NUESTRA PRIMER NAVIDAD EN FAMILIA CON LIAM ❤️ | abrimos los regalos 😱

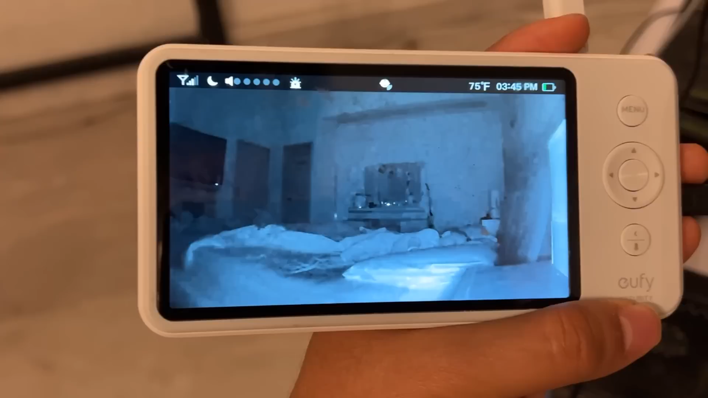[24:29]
Entonces pues vamos a ver que falta poquito para el grito de Navidad. Ahí ya se está saliendo mi flaca. Vamos a ver si es posible. Sí, va a salir, ya va a salir.